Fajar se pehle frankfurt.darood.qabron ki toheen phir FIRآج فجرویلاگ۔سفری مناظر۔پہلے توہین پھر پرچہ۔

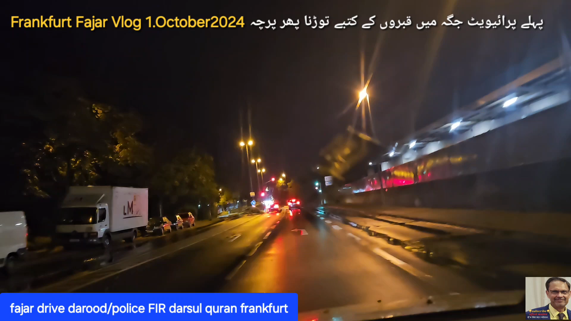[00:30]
دوستو آج یکم اکتوبر 2024 اور منگل کا دن ہے. گاڑیوں کی آمد و رفت سے آپ اندازہ لگا سکتے ہیں کہ ورکنگ ڈے اور ورکنگ ٹائم جو ہے یہاں شروع ہو چکا ہے. تو آپ کو اپنے ساتھ ساتھ ہم کچھ موٹر وے کے نظاروں کے ساتھ ساتھ کچھ بات کرتے ہیں.